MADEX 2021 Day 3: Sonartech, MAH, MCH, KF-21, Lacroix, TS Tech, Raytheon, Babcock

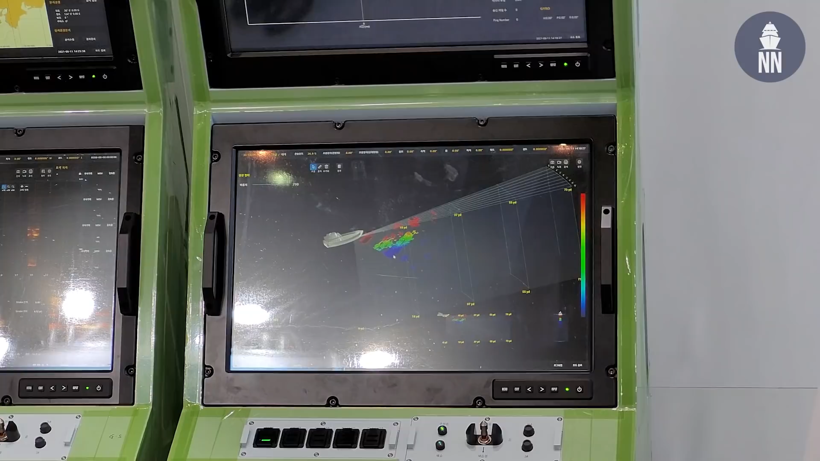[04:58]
So in this case we use a 3D target dimensional program algorithm, new algorithm.